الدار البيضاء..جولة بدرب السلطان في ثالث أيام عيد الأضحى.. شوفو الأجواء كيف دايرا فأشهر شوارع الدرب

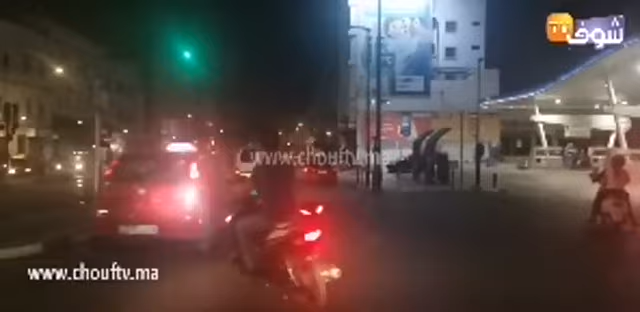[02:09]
اذا هذا الشارع اللي كيشهد دائما ازدحام على مدار السنة.
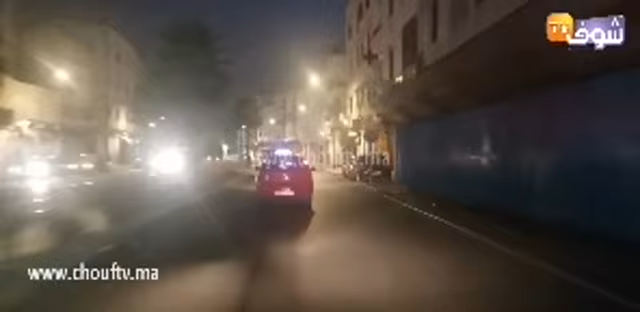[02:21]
اذا درب السلطان كيف ما كتعرفوا القلب النابض لمدينه الدار البيضاء. اللي كيعرف واحد الرواج كبير واللي كيشهد استقبال طبعا من مدن مختلفه كيجيو كيتقداو منه، القصريه ديالو معروفه. اذا مشاهدينا نديرو دردشه،